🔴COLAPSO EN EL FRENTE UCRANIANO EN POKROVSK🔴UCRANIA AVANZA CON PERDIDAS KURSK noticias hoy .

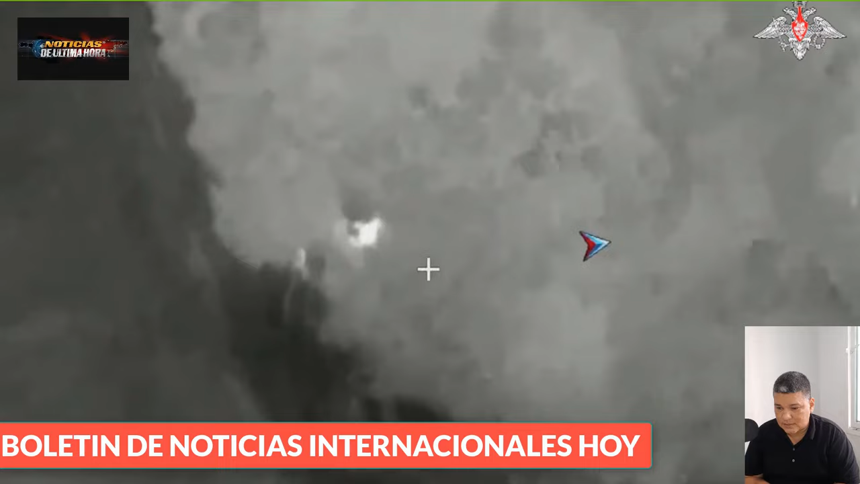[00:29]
que han sido difundidas por parte del ministerio de la defensa de rusia sobre la eliminación de un sistema de fabricación estadounidense himars que fue localizado y luego puesto fuera de servicio luego de ser
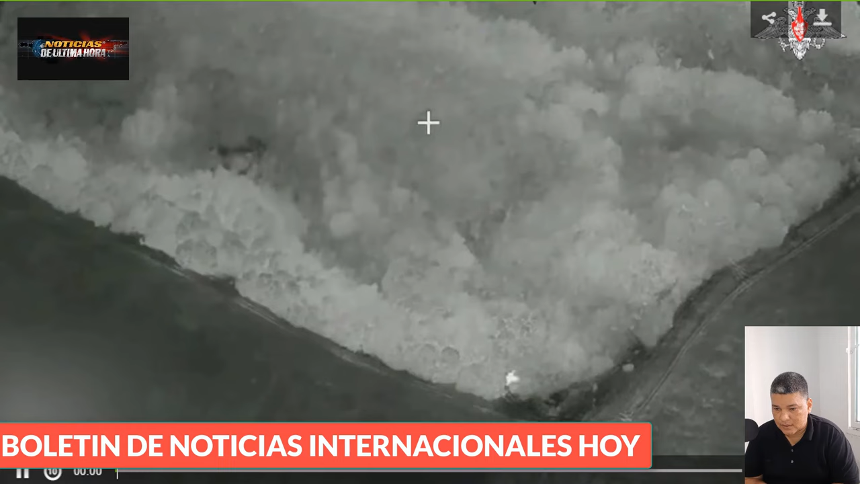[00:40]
detectado disparando a objetivos rusos en kurks mediante un dron sigiloso de reconocimiento de la línea rusas lo siguieron hasta su posición de recarga y de descanso para
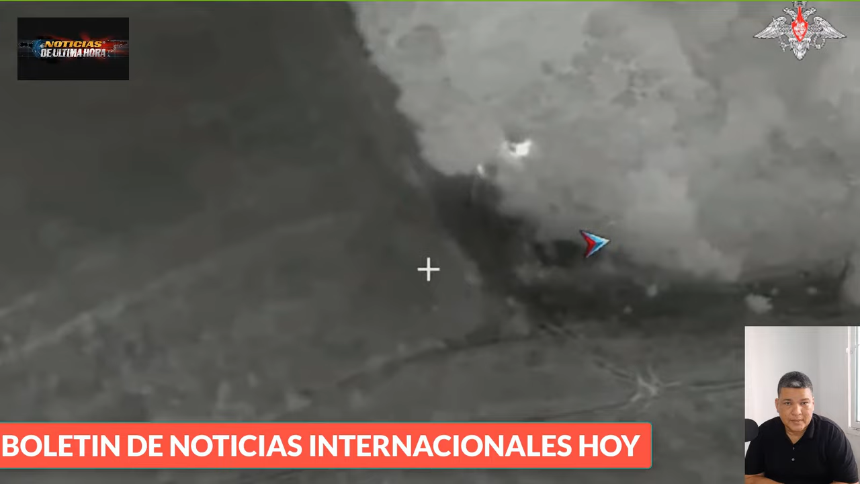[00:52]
cazar un iskander realizó la maniobra devastadora que está siendo mostrada por parte del ejército de la federación según dice la nota fue destruido el sistema de misiles himars de las fuerzas ucranianas y que ha sido suministrado por las fábricas de armamento estadounidense y
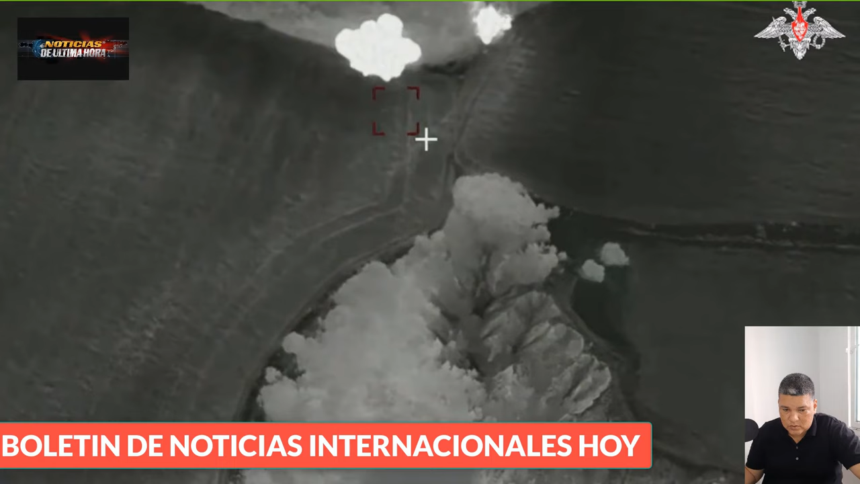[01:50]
rusa dijo que como un cuchillo en un pudín un dron ruso alcanzó fácilmente el channinger del reino unido es el mensaje